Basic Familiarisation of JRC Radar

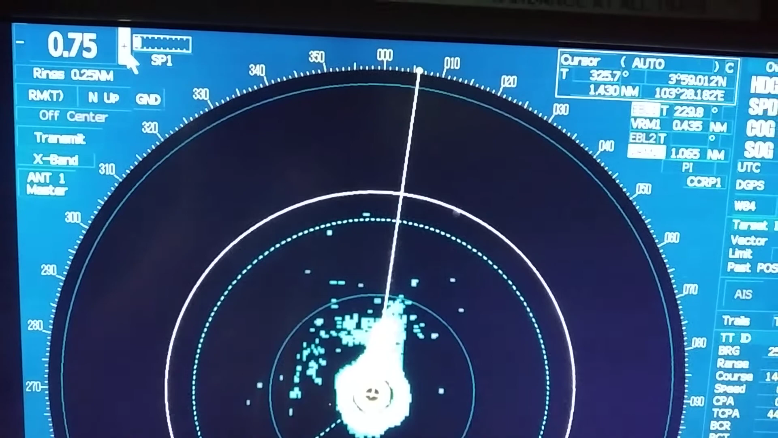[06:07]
after that 1.5 and 3 6 and you can increase in this order this will be increase your range
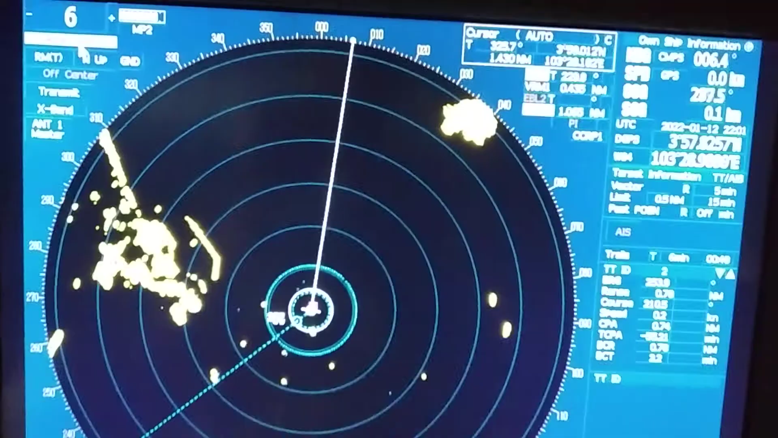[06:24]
range and then next thing you can deselect the range ring from here only you can change the relative motion or true motion mode from here in the further video I will tell you all the details what the relative motion and true motion and you can change the mode north up mode course up mode head up mode so in my next video I will tell you in details
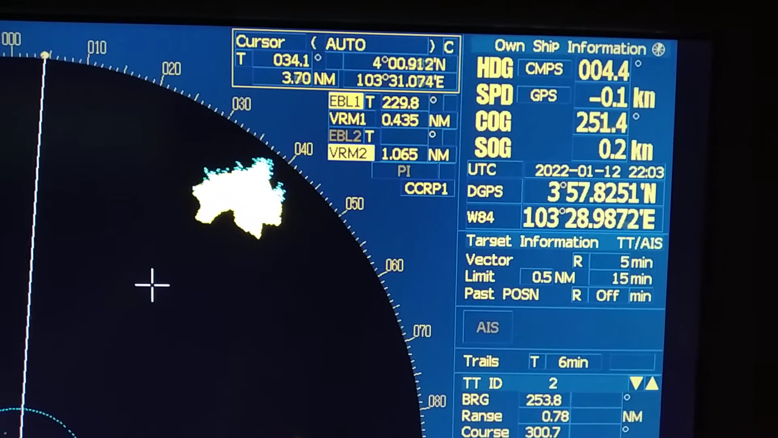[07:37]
for your knowledge and the cursor the other information you can get from here like true bearing range position you can get it from here and
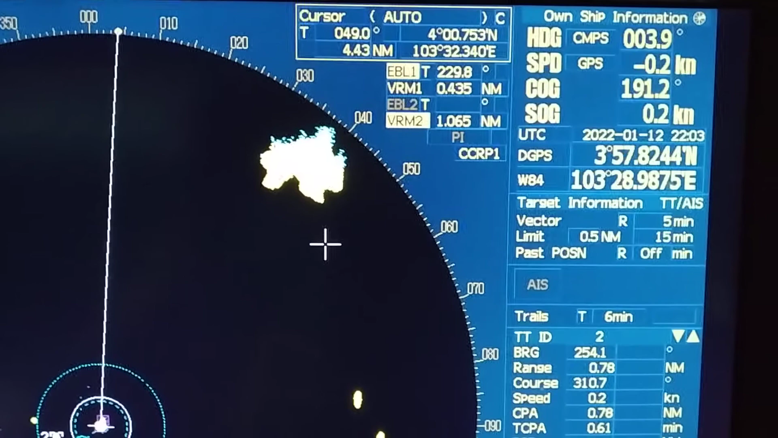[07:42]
from here you can see ebl1 ebl2 vrm1 vrm2 details from here ok guys so next thing
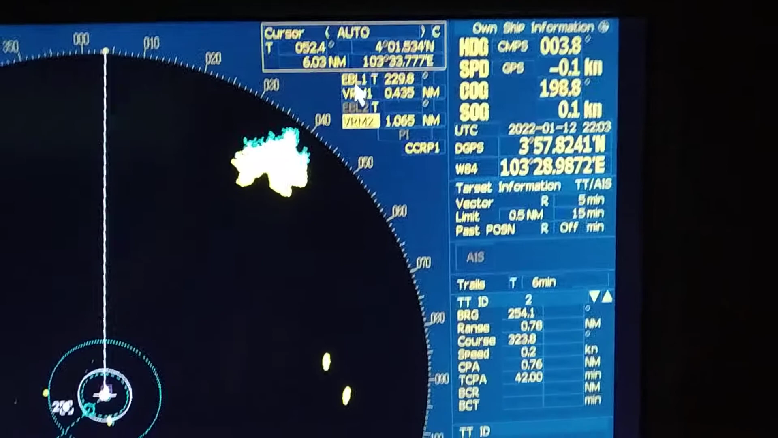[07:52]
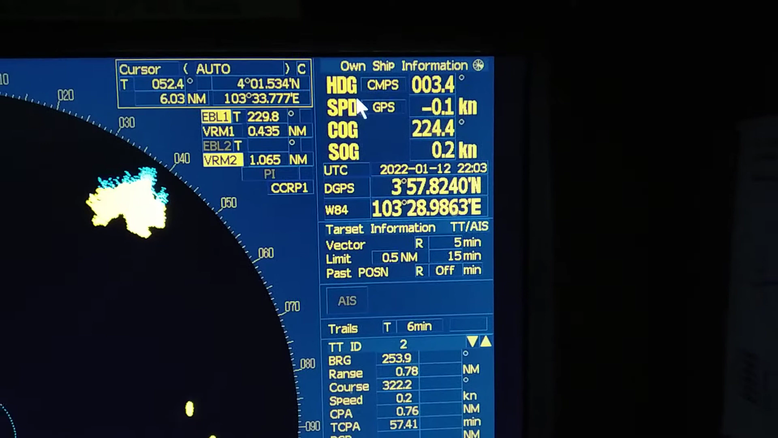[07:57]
you can get the heading you can get the heading from here speed from
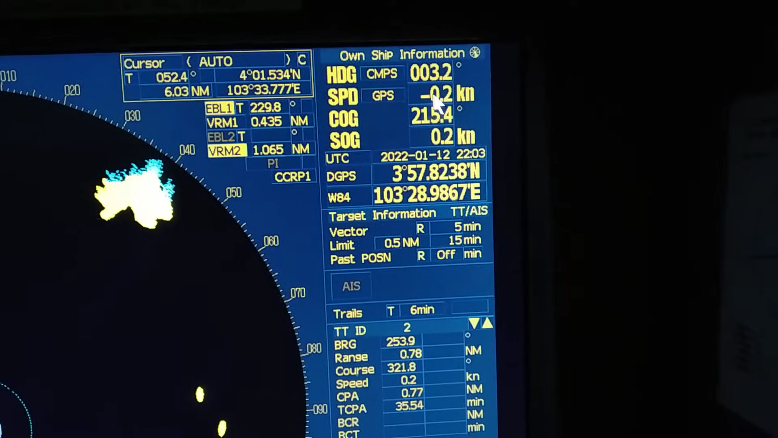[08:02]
here you can change you
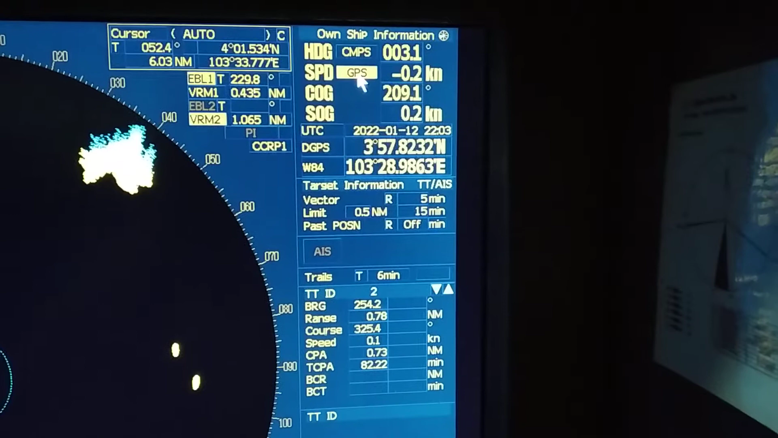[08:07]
can change the stabilised mode from here as you can see here
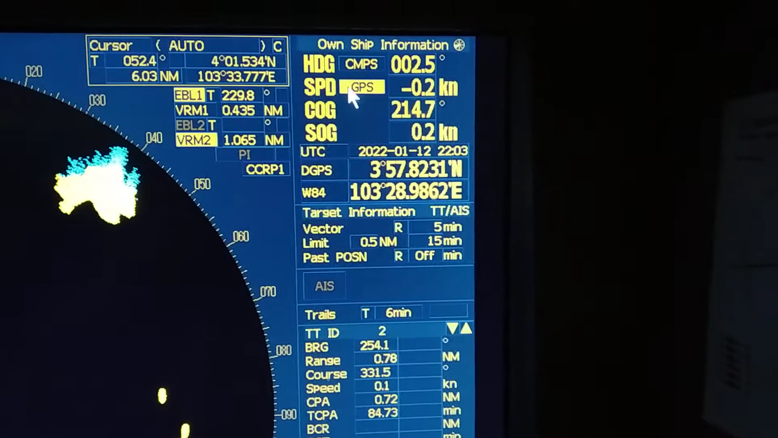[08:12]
is written gps so once you click on the
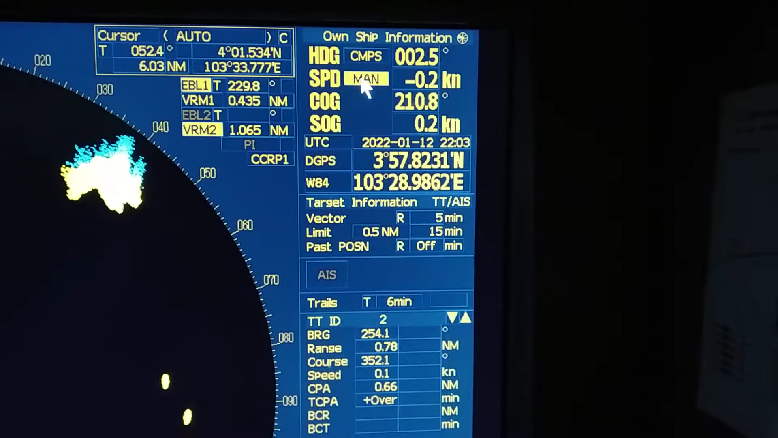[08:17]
here you will automatically stabilised mode will be changed so if you are to put it in c-stabilise so this one is c-stabilised and if you get feedback from the gps
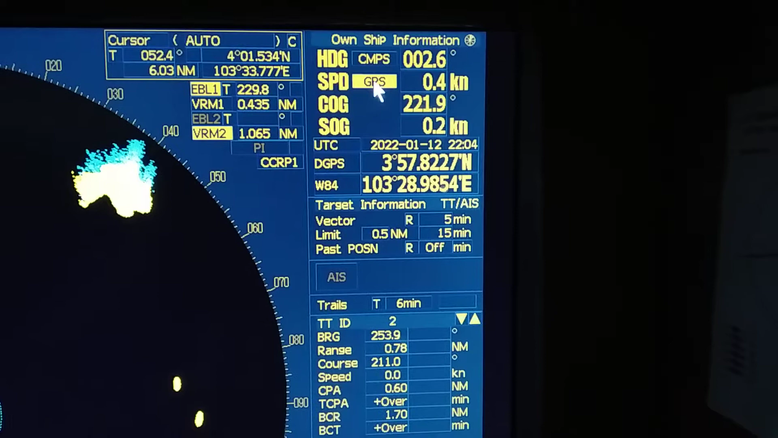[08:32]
it is in ground destabilised so course overground this one speed overground here UTC
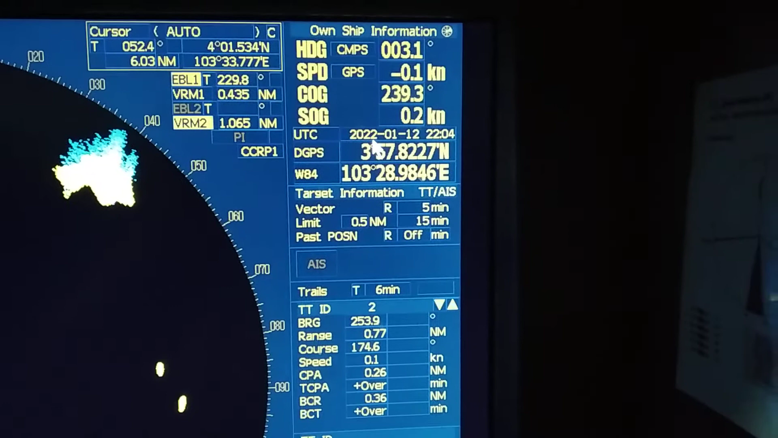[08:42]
time and the real dgps position you get it from here and the geodatic information you get from here
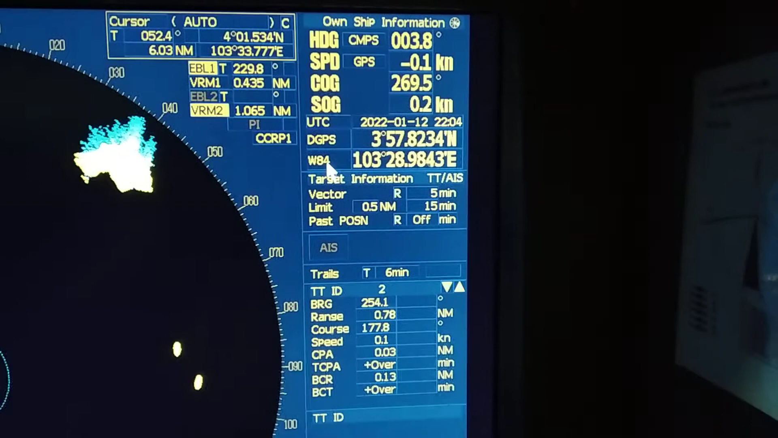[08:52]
and you can adjust the vector relative or true as you need and set
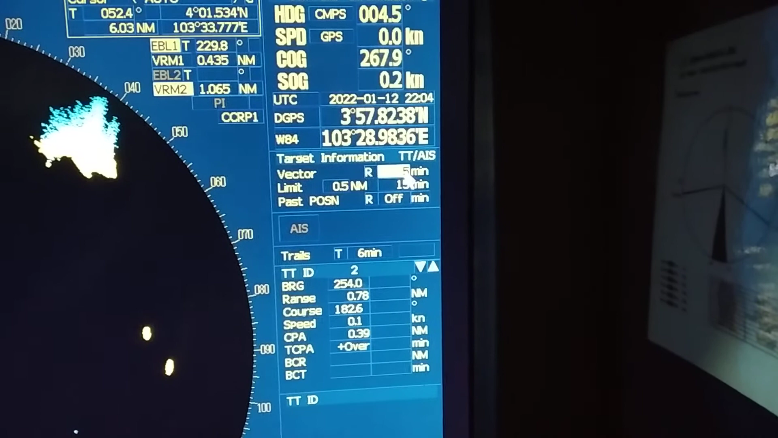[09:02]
the vector timing for how many minutes you want the vector so I put 12 minutes press 1 and 2 and after that put enter and next you can change the limit so cpa you can set means I want to get the 1 mile cpa press 1
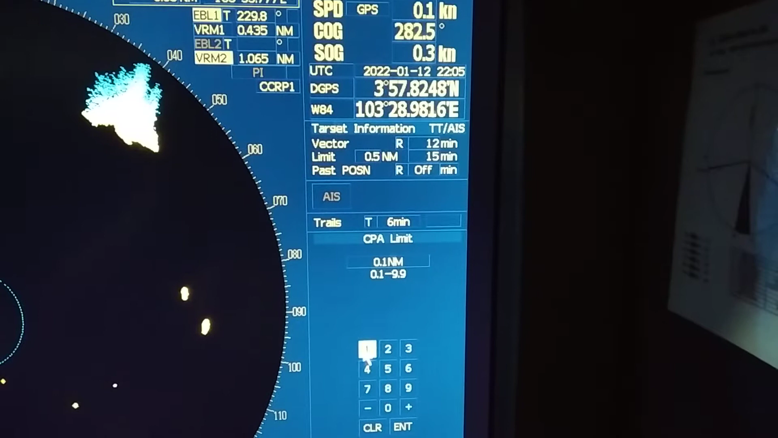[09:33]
after that 0 and enter cpa automatically will change so tcpa from here if you want fast position you can on and off you can increase for how many minutes you want fast position
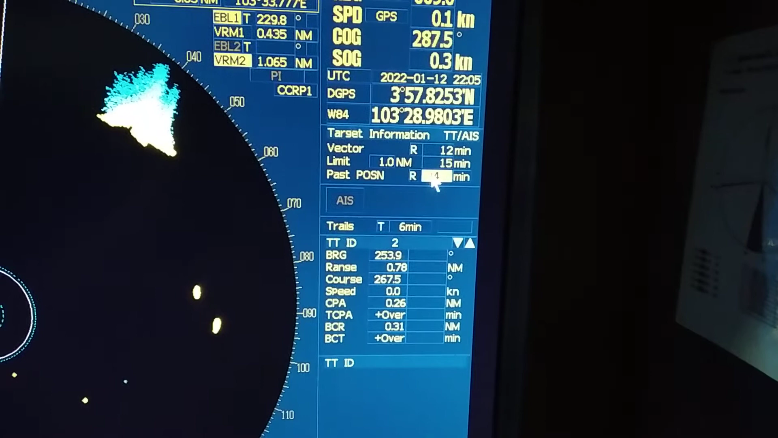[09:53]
and further you can select AIS
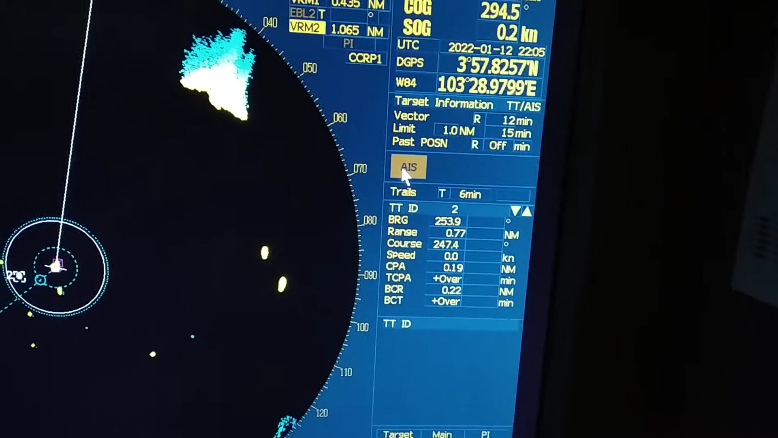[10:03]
and further you can select AIS you can select AIS and deselect AIS information from here ok guys and the trails you can select AIS and AIS information from here you want trails you want trails in true mode or relative mode and you can increase the time from here for how many minutes you want the trails so right now I don't want so
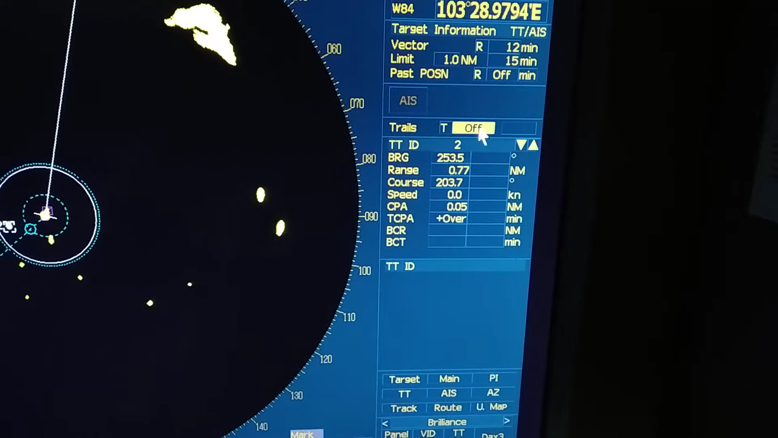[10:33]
I put it off so these are you can see the target information here here as you can see there are so many menus so I will tell you which are important for you guys so first you go into main and you can see there are so many sub menu as per your